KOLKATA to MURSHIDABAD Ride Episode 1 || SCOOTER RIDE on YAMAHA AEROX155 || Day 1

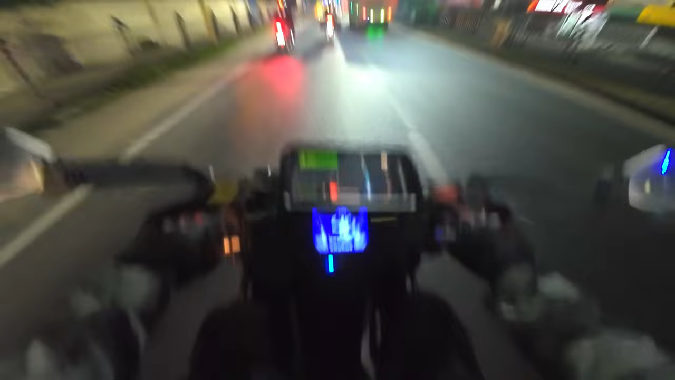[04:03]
ঘড়িতে সময় হচ্ছে এখন 1:24। আমরা জাস্ট মধ্যমগ্রাম ক্রস করছি। বাড়ি থেকে 31 কিলোমিটার মতন গাড়ি চালিয়ে ফেলেছি।
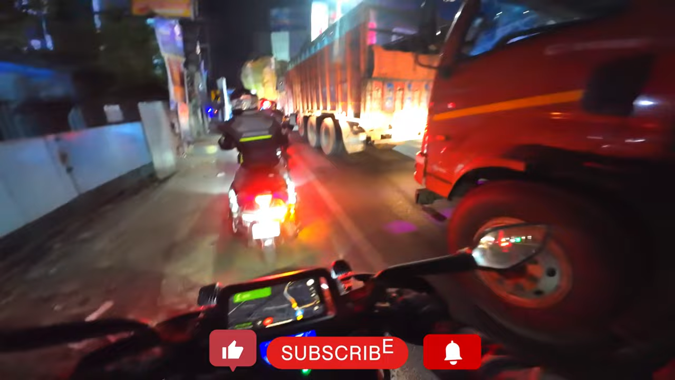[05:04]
টু হুইলার হওয়ার অ্যাডভান্টেজ, মানে অলমোস্ট 1 কিলোমিটার মতন এরকম ট্রাক ট্রাফিক হয়ে আছে আমাদের পিছনে, বাট আমরা জাস্ট কাটিয়ে গুটিয়ে ভেতর দিয়ে করে বের করে নিয়েছি।
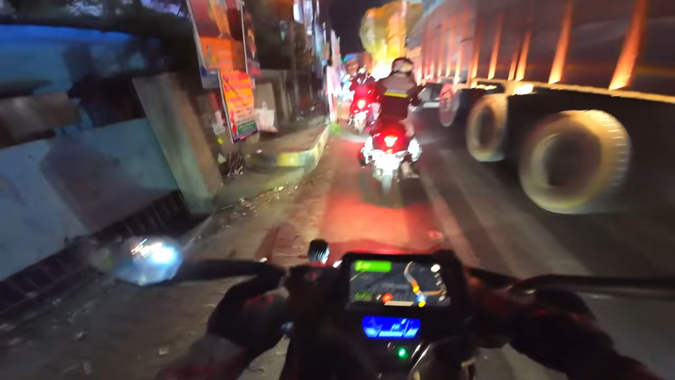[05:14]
এবার আমার যেহেতু একটু অন্য মিরার লাগানো, KTM মিরার, তো ওই জন্য গাড়িটা আরও চওড়া হয়ে গেছে, নাহলে আমি আরও বের করে নিতে পারি।